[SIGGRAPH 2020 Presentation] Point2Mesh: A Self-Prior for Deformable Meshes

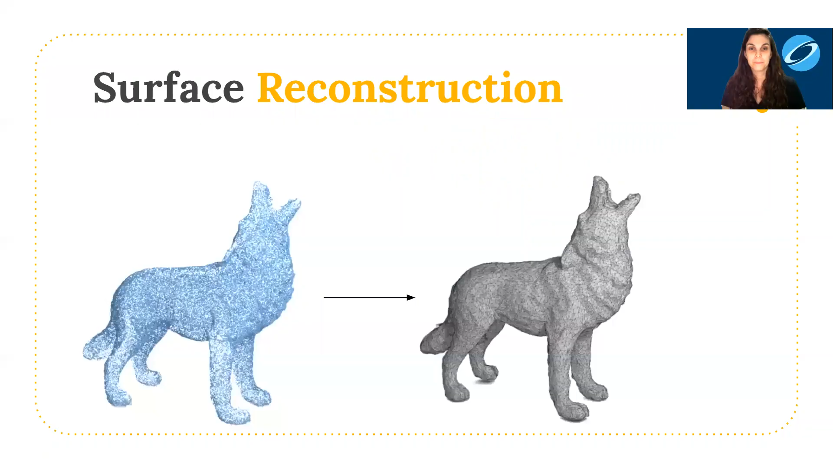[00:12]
We are interested in reconstructing a surface mesh from an input point cloud which is a long standing problem in computer graphics and computer vision. In this work we present a method for reconstructing watertight meshes from point clouds where the prior is defined by a convolutional neural network.
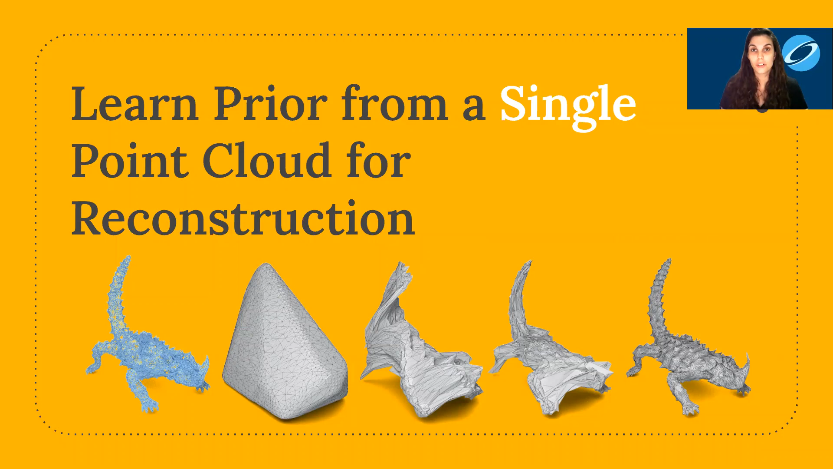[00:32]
Instead of explicitly specifying a prior it is learned on the fly from from the input point cloud without any pre-training.
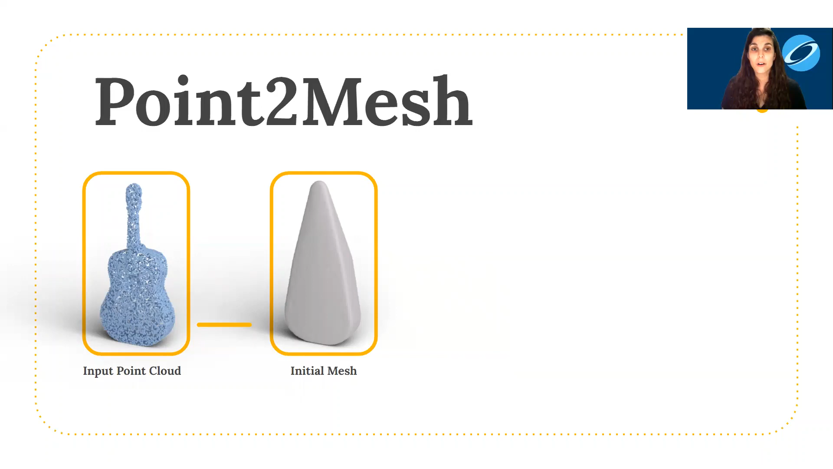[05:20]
For non-zero genus shapes, we can use other techniques and I'll touch on that a little bit later. The initial mesh is used as input to a CNN which predicts vertex displacements and applies them on the initial mesh. The deformed mesh is then passed to a differential sampler resulting in a sampled mesh. We calculate the distance between the sampled mesh and the input point cloud which is used to update the CNN weights.
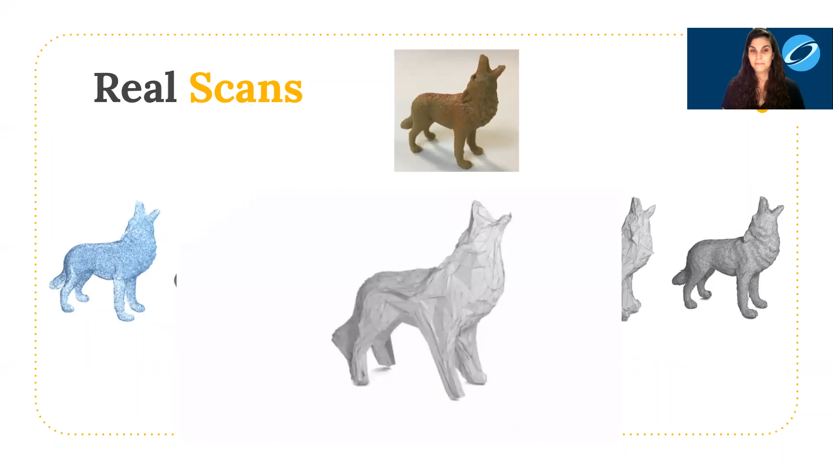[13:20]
Here's some more results on 3D scanned objects, and note there's quite a large hole in the cactus at the bottom there.
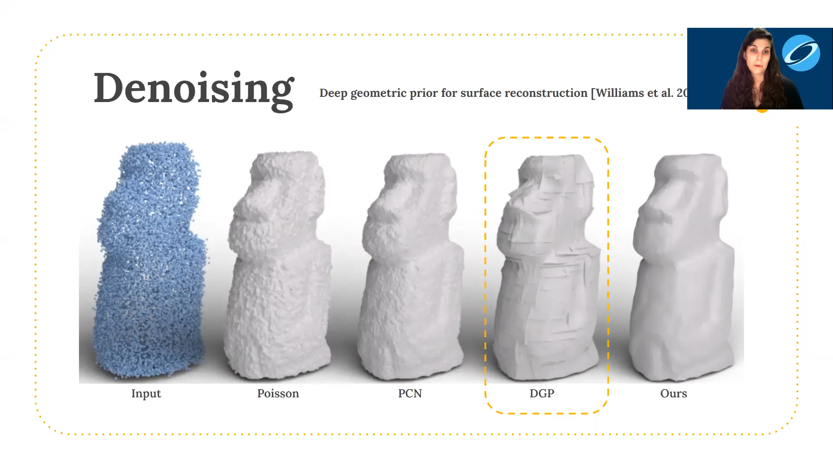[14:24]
Second, each local patch is optimized separately, without any global shared weights. Finally, we can see that the self-prior naturally removes noise from the corrupted info.